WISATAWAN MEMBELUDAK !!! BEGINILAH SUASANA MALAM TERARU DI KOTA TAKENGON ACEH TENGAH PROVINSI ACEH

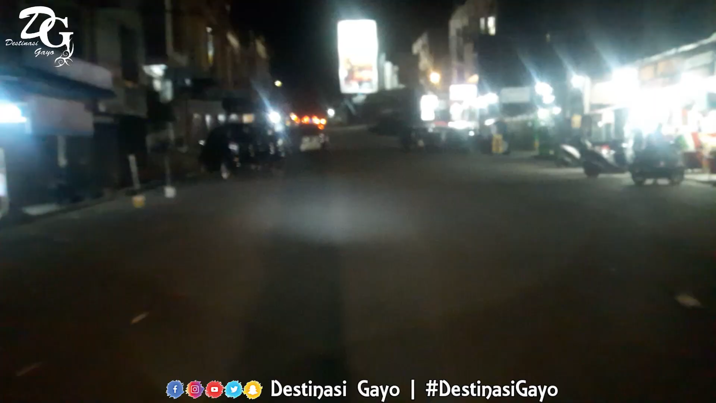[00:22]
Assalamualaikum warahmatullahi wabarakatuh. Welcome back to channel YouTube saya Sinasa.
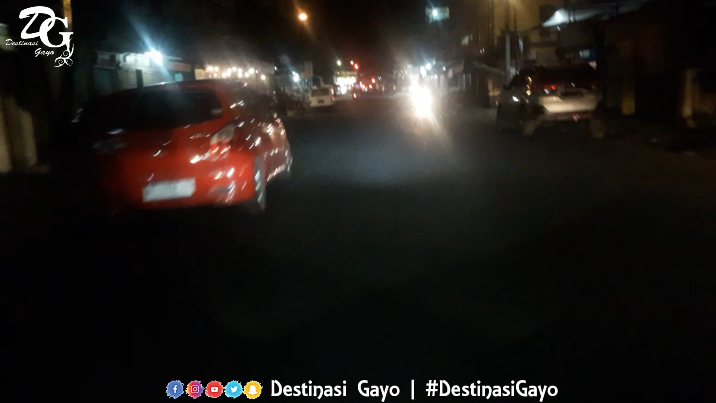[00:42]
Kali ini kita sedang berada di kota Talkeno. Jadi pada malam ini merupakan malam ke-6 Ramadan. Ataupun malam ke-6 dari Lebaran Idul Fitri tahun 2022. Jadi besok itu merupakan puncak wisatawan untuk hadir ke Talkeno.
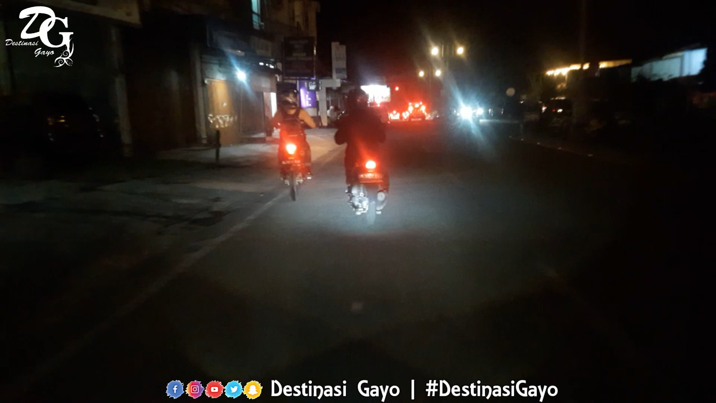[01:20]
Maka dari itu, malam ini kita akan berkeliling kota Talkeno melihat bagaimana wisatawan hadir ke kota Talkeno
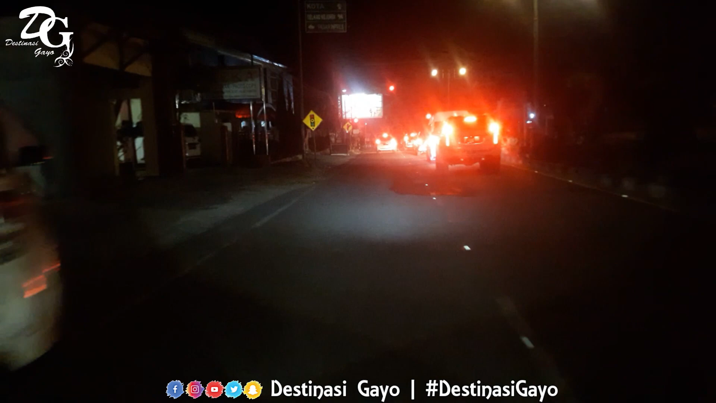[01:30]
untuk menikmati indahnya pesona alam dari negeri di atas awan ini. Nah, saat ini kita sudah berada di depan Kapolres Aceh Tengah, yaitu tepatnya di Jalan Yosudarso. Jadi ini merupakan salah satu pusat kota dari Kabupaten Aceh Tengah, Provinsi Aceh.
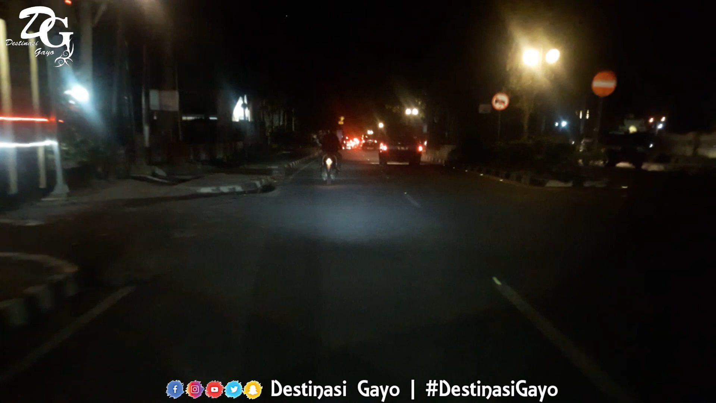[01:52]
Di sebelah kanan kita ini merupakan Masjid Raya dari Kabupaten Aceh Tengah, yaitu Masjid Agung Raya Ruhama Talkeno.
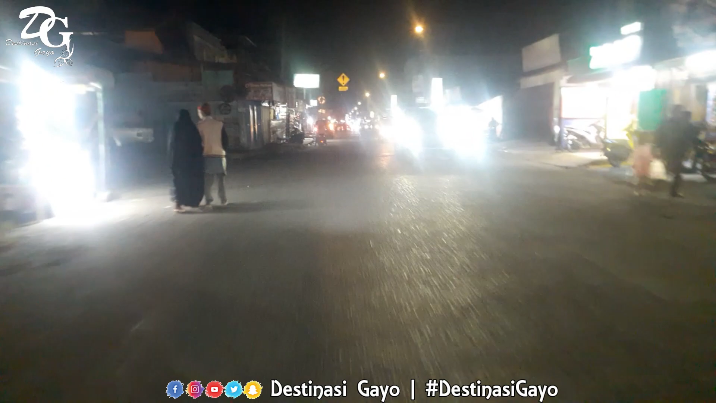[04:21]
Masuki Jalan Lintang Talkeno, Kabupaten Aceh Tengah, Provinsi Aceh.
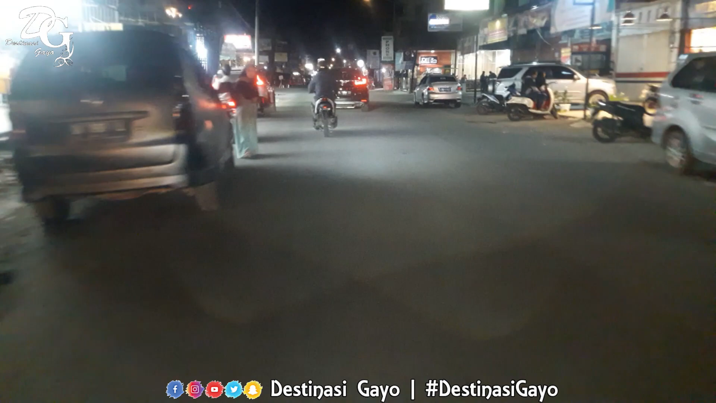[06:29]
menghabiskan akhir libur lebaran tahun 2022 ini. Jadi, pastikan teman-teman mengikuti protokol kesehatan, yaitu memakai masker, mencuci tangan, dan menjaga jarak agar kita terhindar dari COVID-19. Jadi saat ini kita sudah berada di Jalan Nunang, tepatnya di Kabupaten Aceh Tengah juga. Jadi ini merupakan salah satu pusat kuliner yang ada di kota Takion.
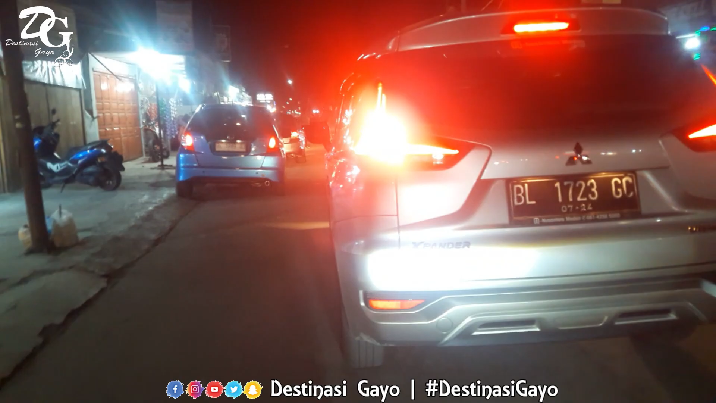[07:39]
Untuk hari biasa, kota Takion ini jika malam hari sudah sepi karena menurut masyarakat di sini udara di Takion sangat sejuk, sehingga masyarakat untuk keluar malam itu sangat susah. Jadi malam ini sangat luar biasa karena kita bisa melihat bagaimana ramainya pengunjung yang hadir ke kota Takion ini untuk menghabiskan masa liburannya di kota negeri di atas awan.
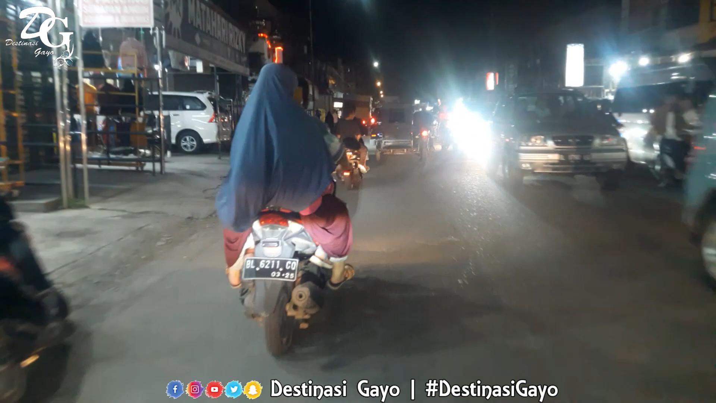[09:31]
Takion ini kekurangannya hanya satu, yaitu masyarakatnya parkir di bahu jalan sehingga untuk pengendara yang lainnya terjebak kemacetan. Jadi kami harap bau kepada seluruh masyarakat Aceh maupun luar Aceh untuk tidak berparkir di bahu jalan karena itu bisa menyebabkan kemacetan yang panjang di seputaran kota Takion.